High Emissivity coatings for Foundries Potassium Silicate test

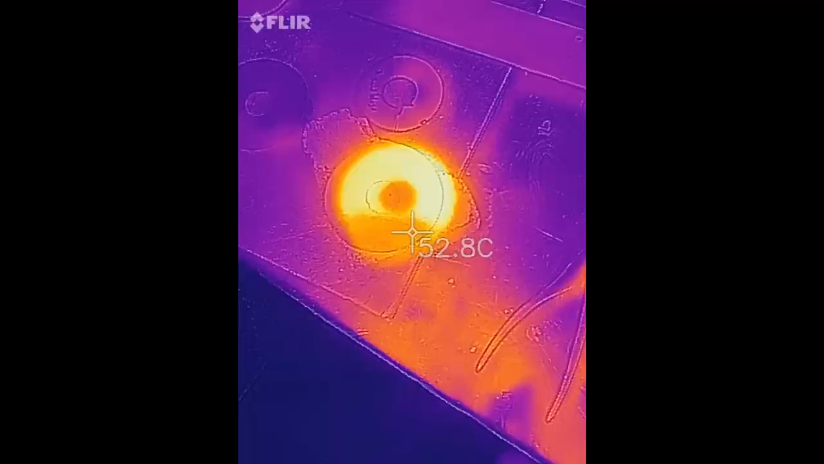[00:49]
typically run at about 0.4 to 0.6 this right here what we're looking at is a metal coupon
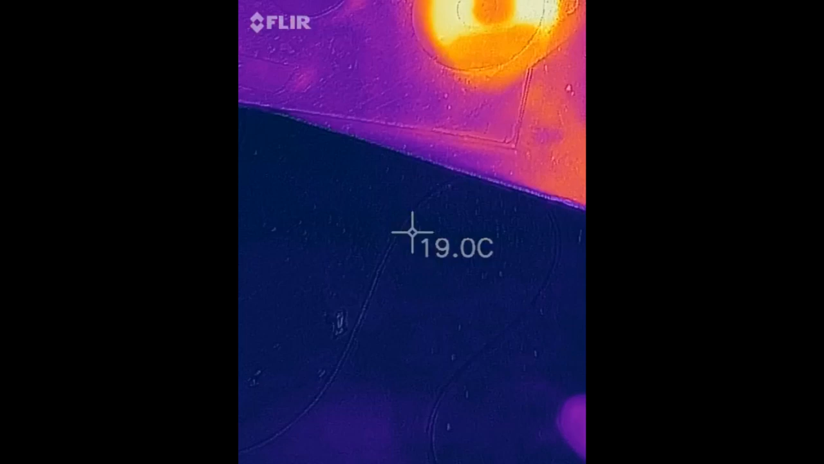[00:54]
On screen: spot 19.0°C
which shows why we would want to do this in the first place the top section has been painted with the high emissivity coating the bottom section there has not been painted and as you can see in the thermal IR camera this bottom section is colder in appearance but yet the coupon is the same temperature
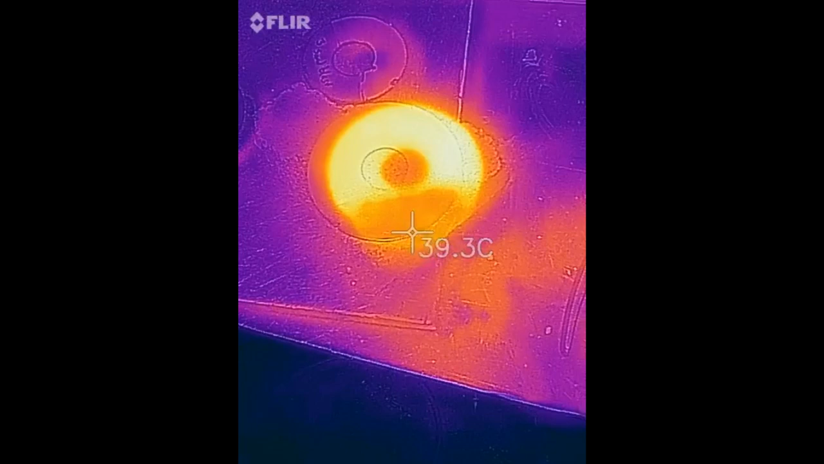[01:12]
On screen: spot 39.3°C
so we're going to imitate or simulate this scenario inside the furnace